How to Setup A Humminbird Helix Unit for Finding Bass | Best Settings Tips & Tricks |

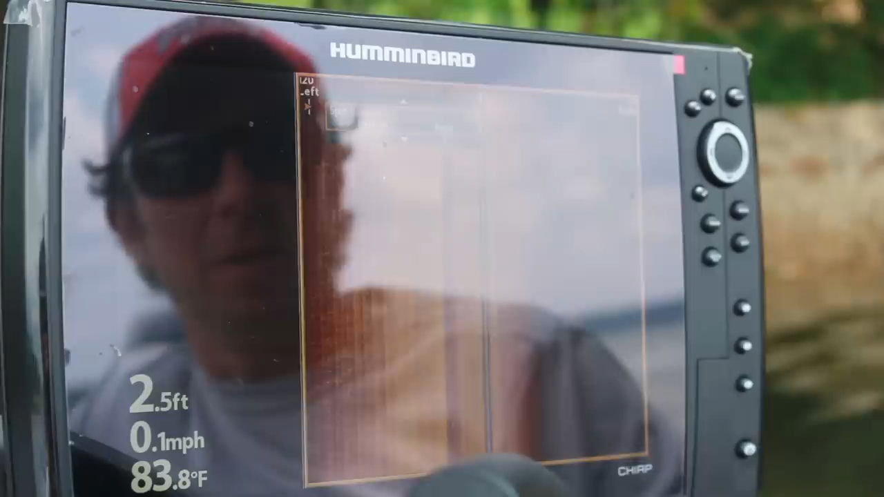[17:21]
On screen: depth 2.5 ft, water 83.8°F, speed 0.1 mph
If I hit, I'll get out. If I hit menu again, we'll go down.
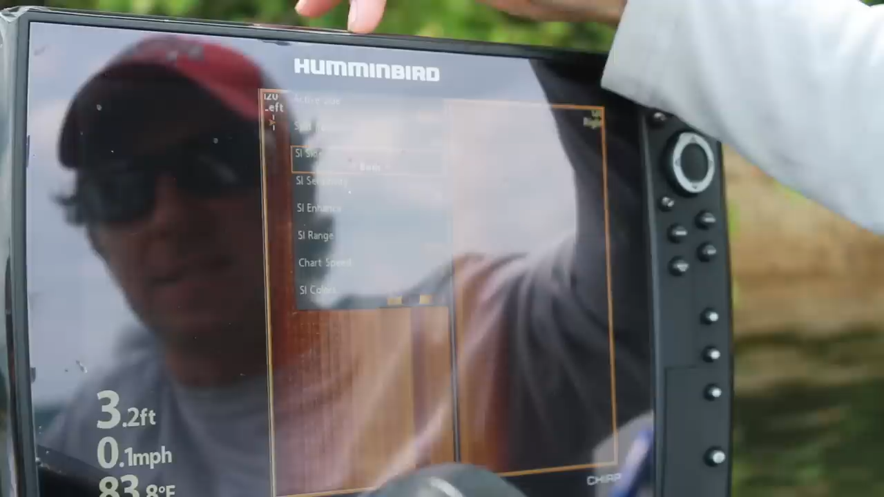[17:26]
On screen: depth 3.2 ft, speed 0.1 mph
SI side just means whether we're looking to the right or left and we're looking both. Sensitivity comes at 10.
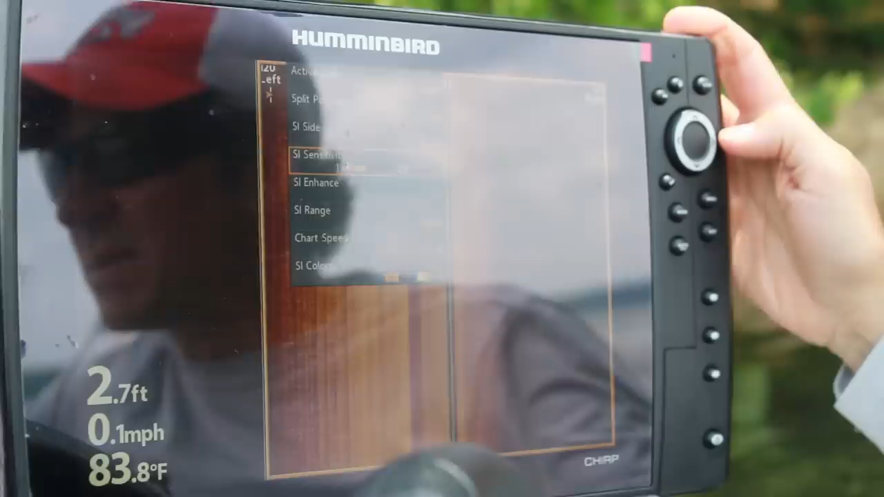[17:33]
On screen: depth 2.7 ft, water 83.8°F, speed 0.1 mph
That is usually where I leave it.
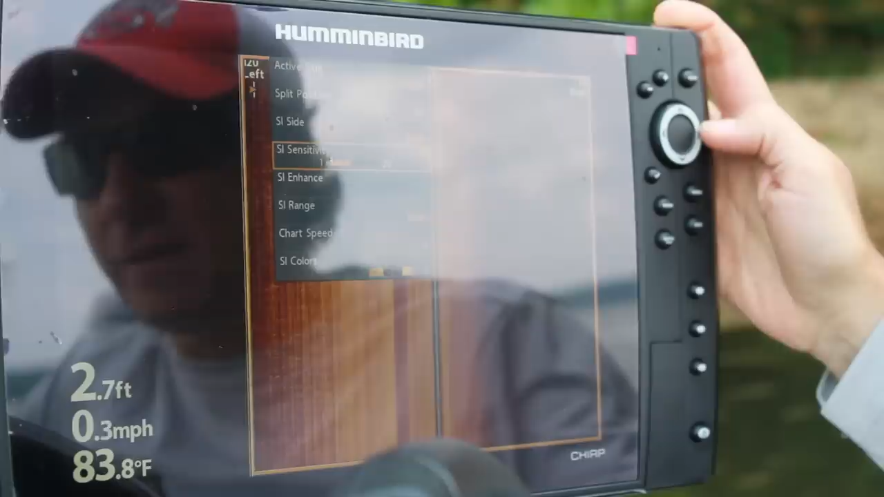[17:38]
On screen: depth 2.7 ft, water 83.8°F, speed 0.3 mph
Now, depending on water clarity, depending on depth, sometimes I might go up to 11 or I might go down to 9.
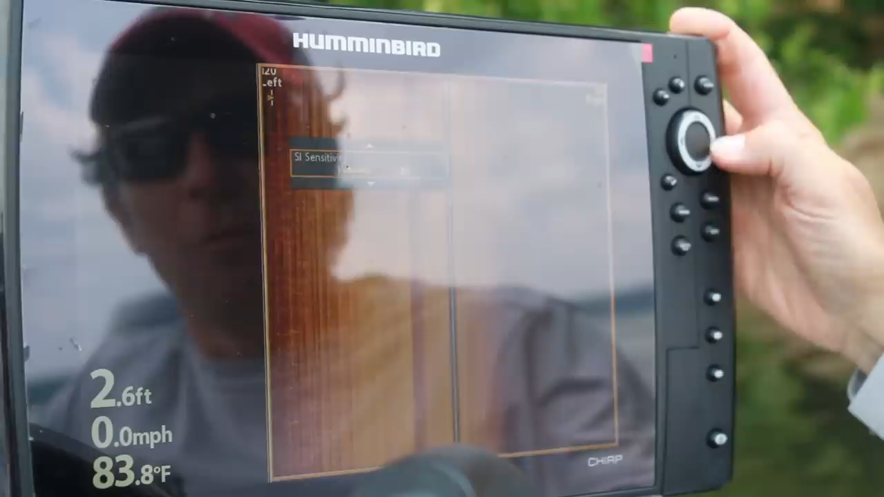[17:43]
On screen: water 83.8°F, speed 0.0 mph
I rarely go any further than one or two away from the 10 setting where the unit comes.
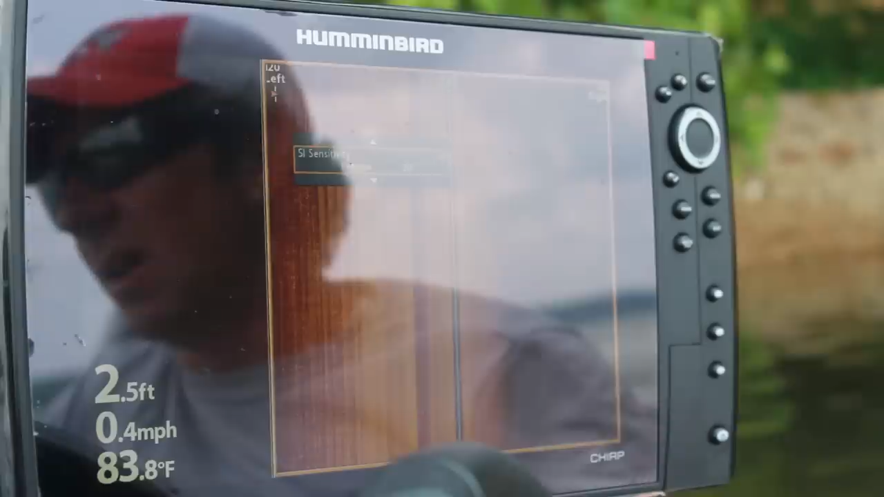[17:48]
On screen: depth 2.5 ft, water 83.8°F, speed 0.4 mph
It works really well there.
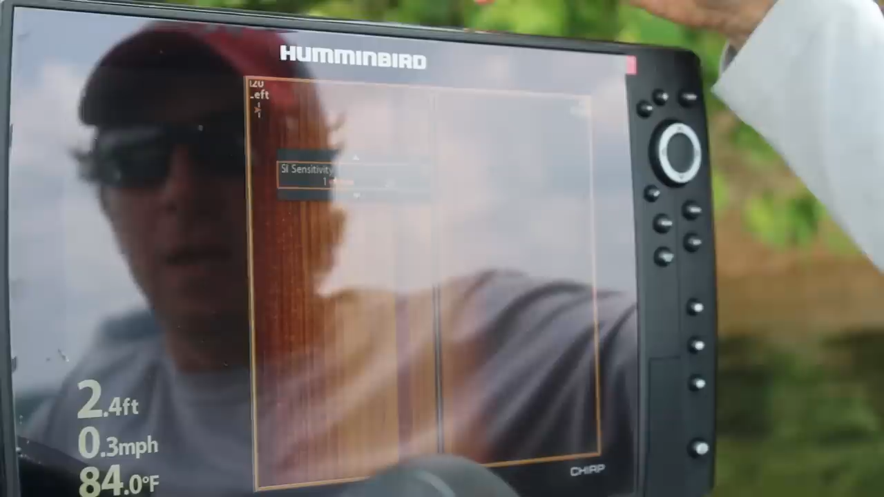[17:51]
On screen: depth 2.4 ft, water 84.0°F, speed 0.3 mph
So if ever I get in somebody's boat and they say my unit is really off, I don't know what's going on. I look and their sensitivity is at 17 or it's at 5.
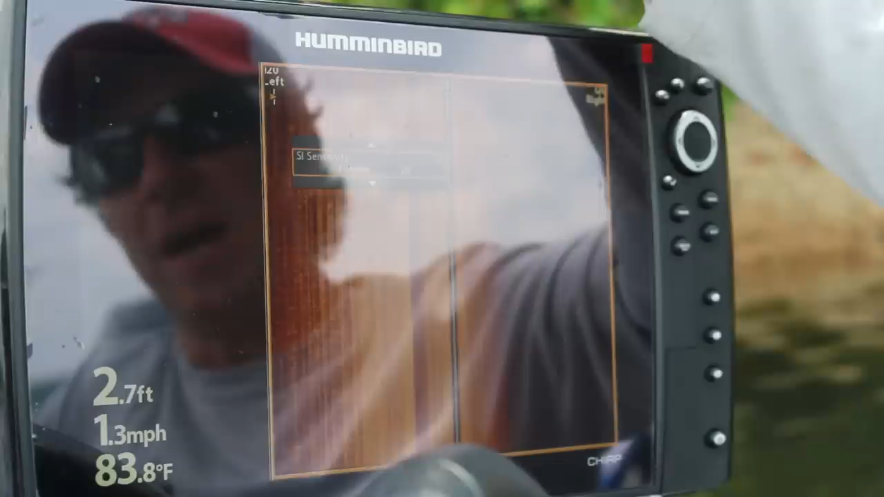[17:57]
On screen: depth 2.7 ft, water 83.8°F, speed 1.3 mph
Stay really close to 10 and that's what you want to do. Enhance is really the same way.
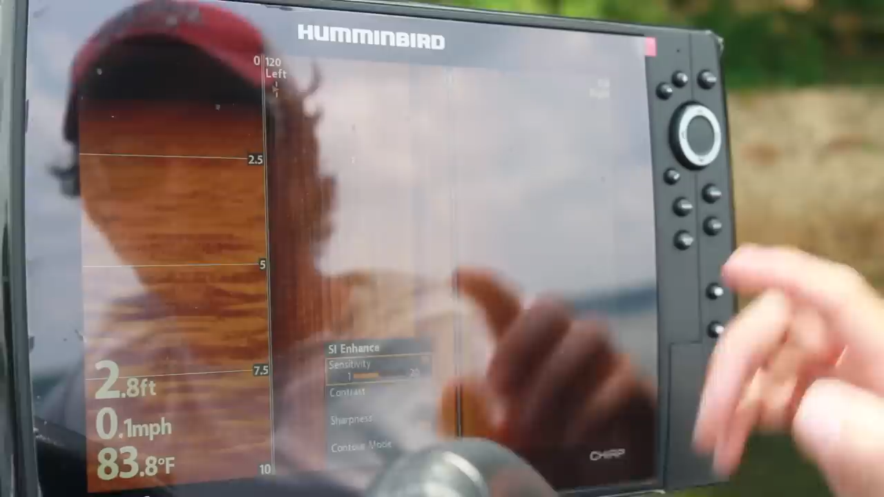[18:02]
On screen: depth 2.8 ft, water 83.8°F, speed 0.1 mph
You've got a contrast and I rarely go more than one or two clicks from 10.
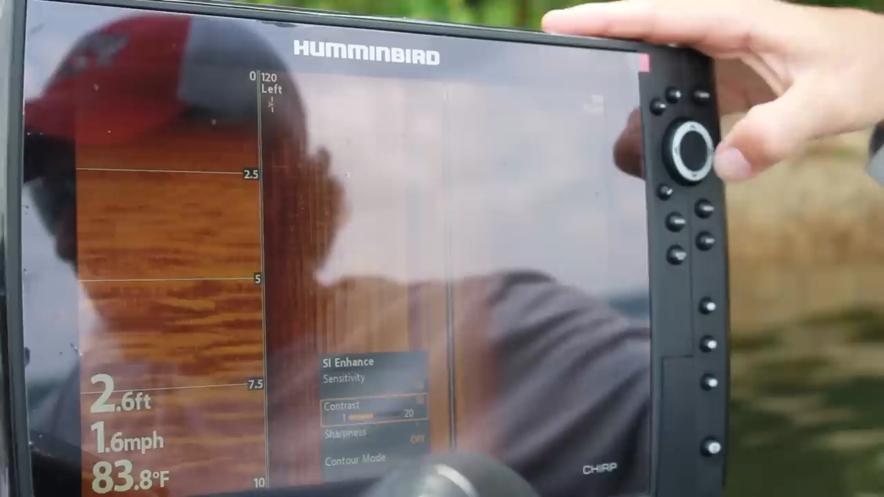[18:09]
On screen: water 83.8°F, speed 1.6 mph
10 is going to work well in most situations. Again, I might play with that just a little bit if I feel like I'm not seeing as clearly.
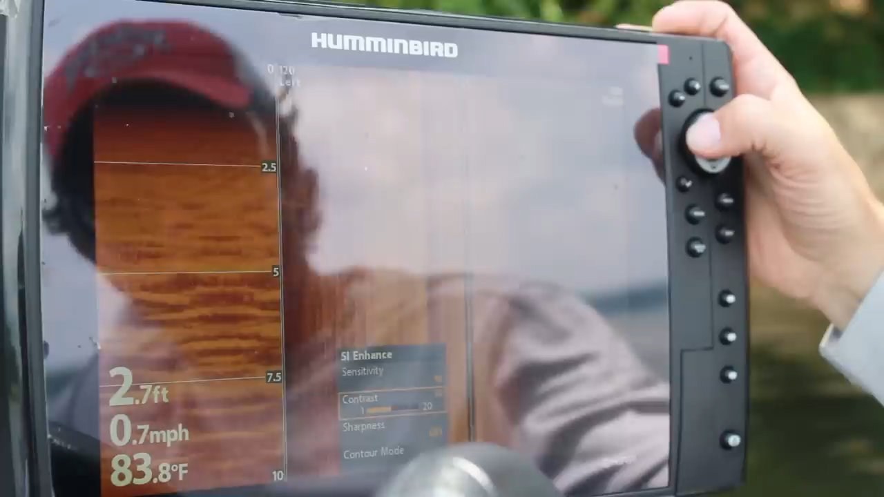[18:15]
On screen: depth 2.7 ft, water 83.8°F, speed 0.7 mph
That has to do with water clarity, but usually I'm going to stay right on 10.
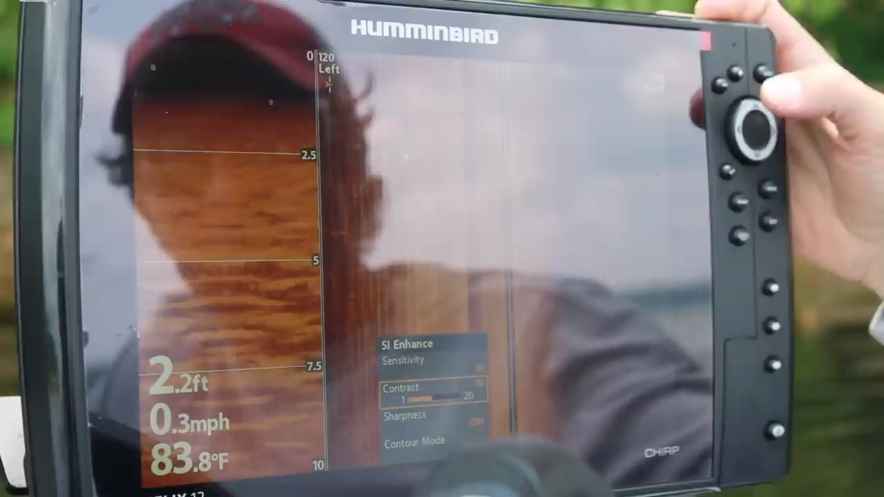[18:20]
On screen: depth 2.2 ft, water 83.8°F, speed 0.3 mph
I don't mess with the sharpness. I usually leave that off.
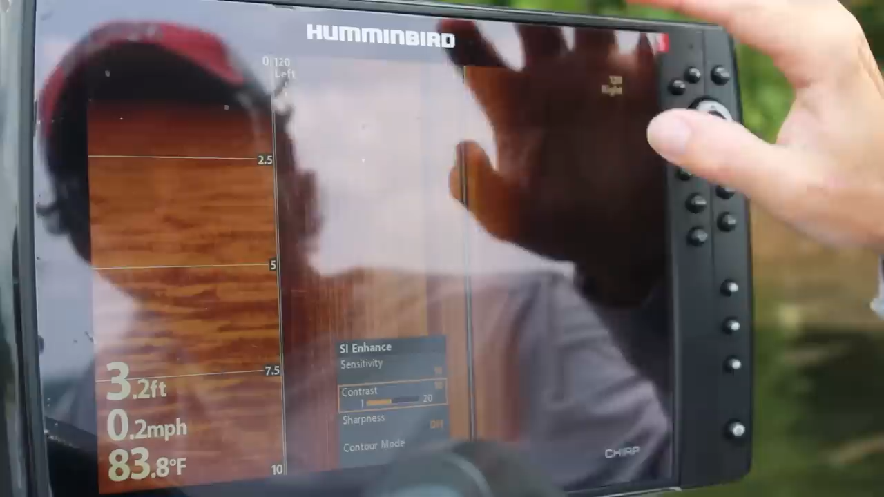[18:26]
On screen: depth 3.2 ft, water 83.8°F, speed 0.2 mph
Contour mode is going to actually, I'll show you what contour mode does.
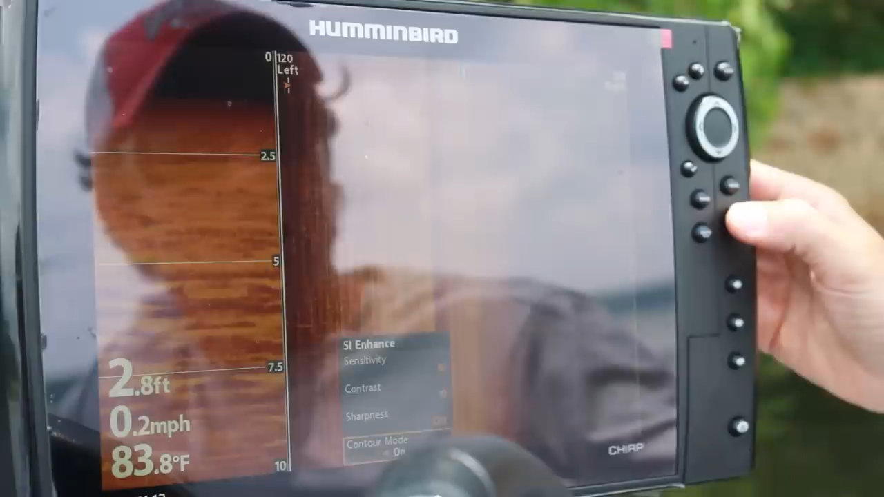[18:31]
On screen: depth 2.8 ft, water 83.8°F, speed 0.2 mph
Contour mode takes the middle part out.
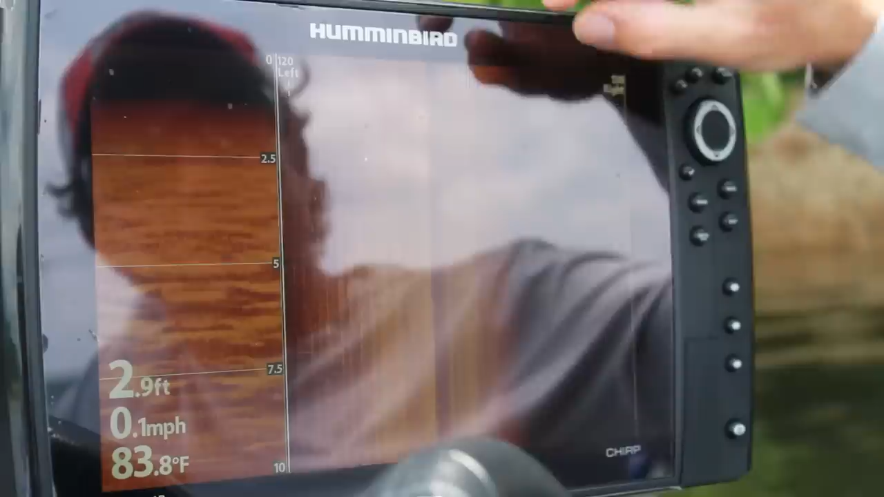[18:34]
On screen: depth 2.9 ft, water 83.8°F, speed 0.1 mph
So it takes the black part out. I've looked at side imaging a lot and I don't like that.
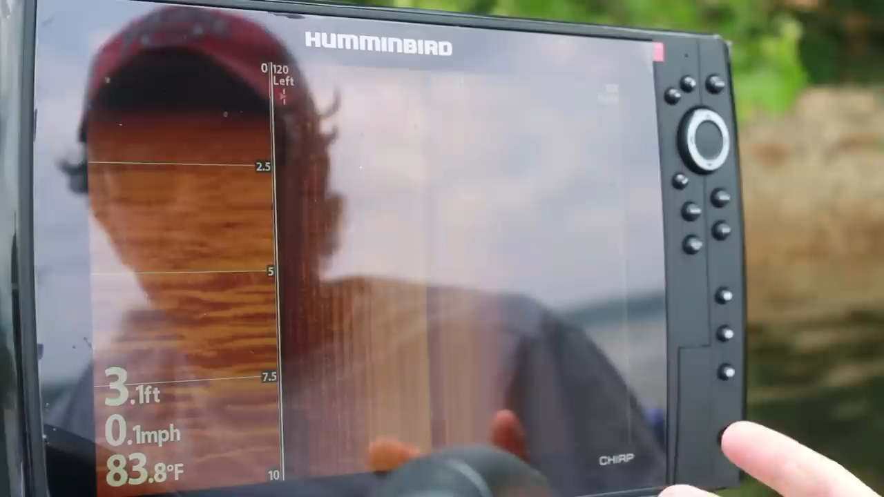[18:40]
On screen: depth 3.1 ft, water 83.8°F, speed 0.1 mph
I like to be able to see what's directly under the boat.
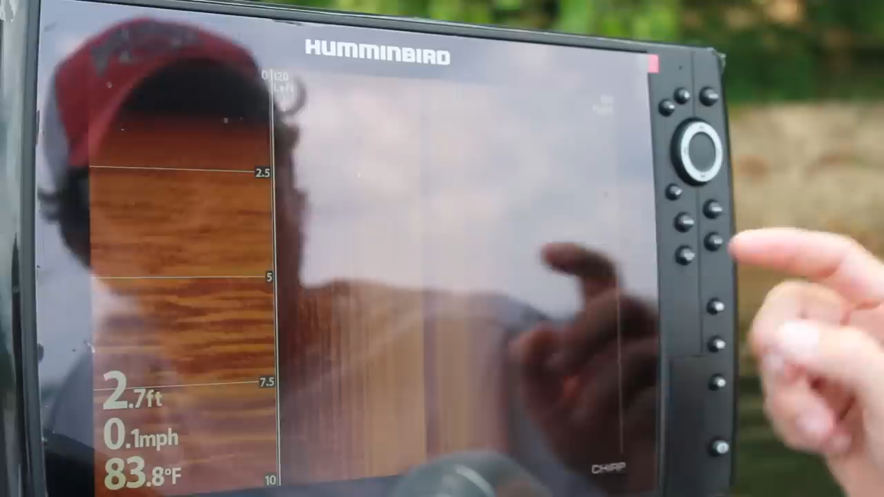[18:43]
On screen: depth 2.7 ft, water 83.8°F, speed 0.1 mph
That's very similar to what you see on the down.
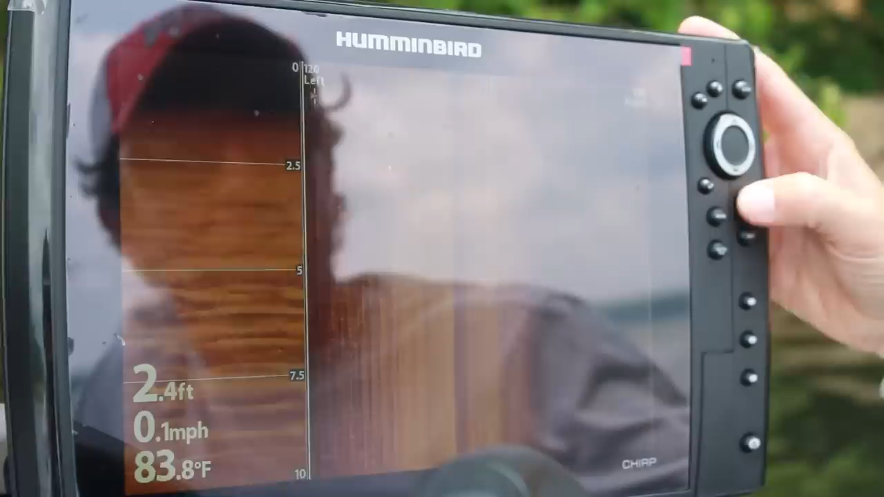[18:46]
On screen: water 83.8°F, speed 0.1 mph
So again, I'm going to leave that there. Let me get back to that screen. And I'm going to turn my contour mode off.